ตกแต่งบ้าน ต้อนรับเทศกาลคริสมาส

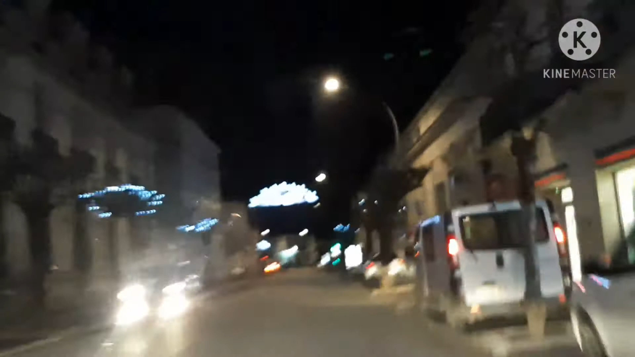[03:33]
ดูสิคะปกติแล้วจะแบบไฟสว่างจ้ามากแต่ปีนี้คือตกแต่งตามงบประมาณ
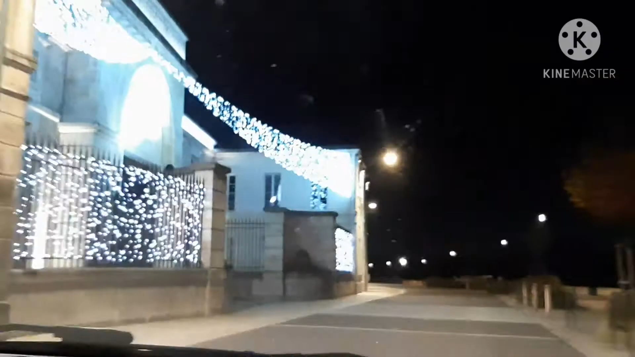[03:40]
นี่ก็เป็นไฟทางแถวถนนเส้นแถบเฮนเนซีนะคะติดริมแม่น้ำ
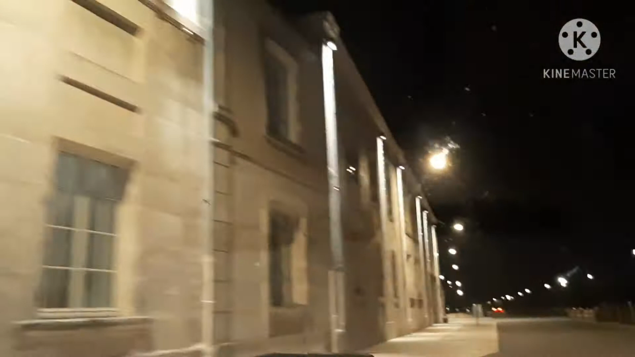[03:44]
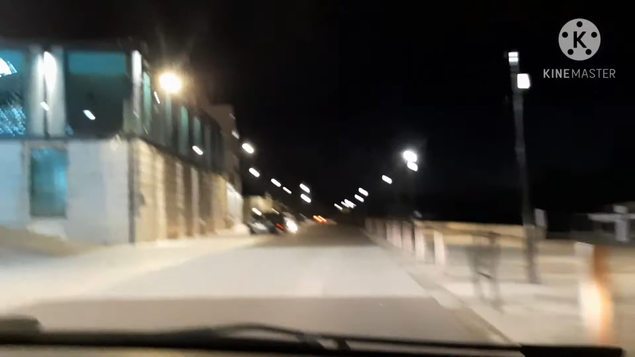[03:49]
ก็จะมีการตกแต่งใช้ไฟเป็นหลังคาแพยาวเลยนะคะเดี๋ยวดับจะแพลนให้ดูเนี่ยค่ะ
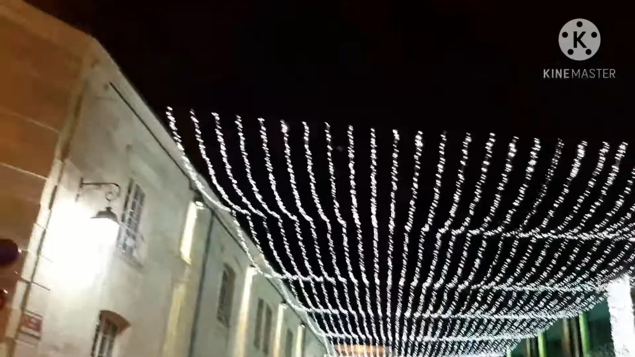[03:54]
แต่ว่าอากาศมันหนาวมากเลยดาเลยไม่ได้เดินลงไป
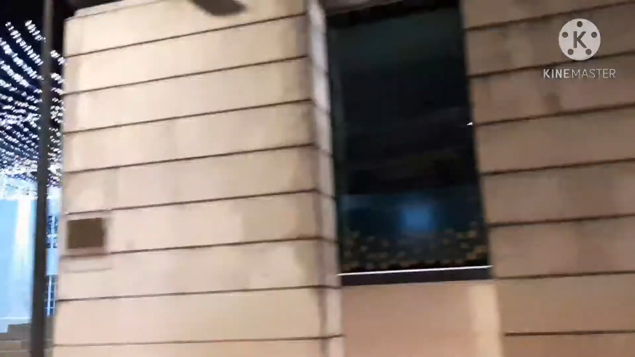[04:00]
เนี่ยค่ะก็สวยงามไปอีกแบบนึงนะหวังว่าคริสต์มาสปีนี้คงจะแฮปปี้กันนะคะ
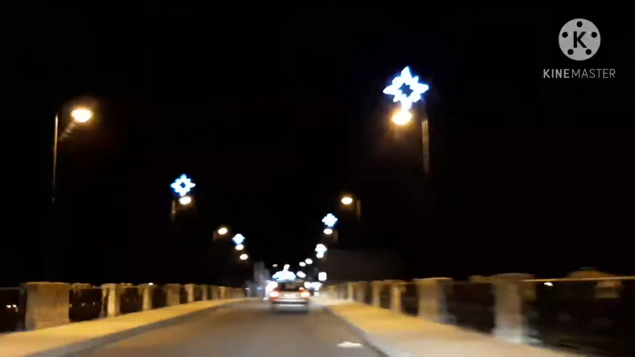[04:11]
นี่เรากำลังข้ามสะพานนะคะมันก็จะเป็นคริสต์มาสแบบเงาๆพอเราข้ามสะพานไปเนี่ยมันก็จะเป็นอีกเมืองเล็กๆเมืองนึงเขาเรียกว่าซาแจ็คค่ะ
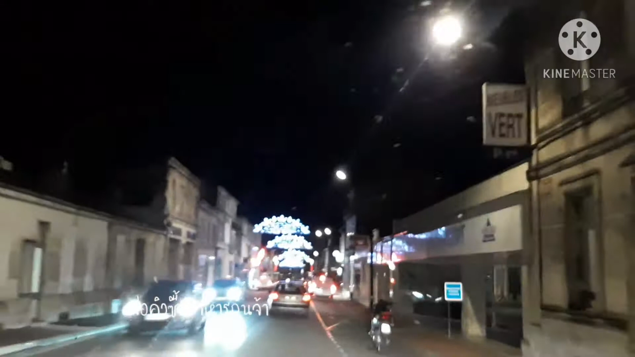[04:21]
ปกติตรงนี้จะสองข้างทางจะตกแต่งได้สวยงามมากมีร้านต้นไม้มีร้านดอกไม้ตอนนี้ร้านปิดไปแล้วค่ะเพราะว่